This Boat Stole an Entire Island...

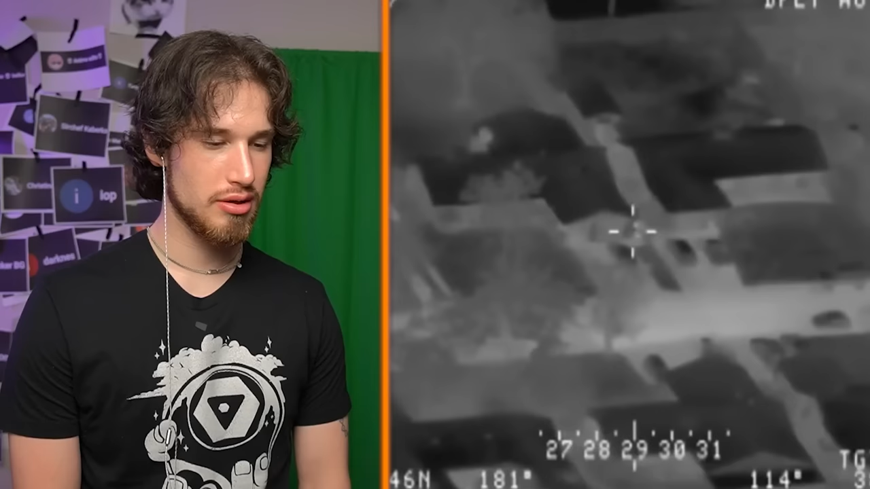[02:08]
right now we're getting hit pretty good with a green laser one party's standing in his driveway why are they arresting them dude they have night vision and